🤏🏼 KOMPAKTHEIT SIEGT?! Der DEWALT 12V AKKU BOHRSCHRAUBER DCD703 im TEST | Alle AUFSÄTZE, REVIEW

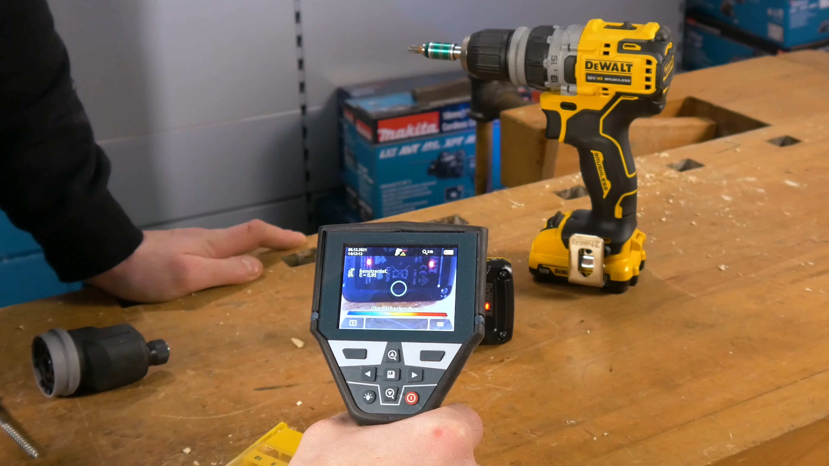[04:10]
Dieser wurde anscheinend bei diesem Test mehr beansprucht und dort haben wir eine Temperatur von 62,1 Grad gemessen. Dazu sei gesagt, dass der Schrauber nicht für diese Schraubengrößen ausgelegt ist. Du bekommst mit der Maschine, wie im Lieferumfang schon zu sehen war, vier Aufsätze.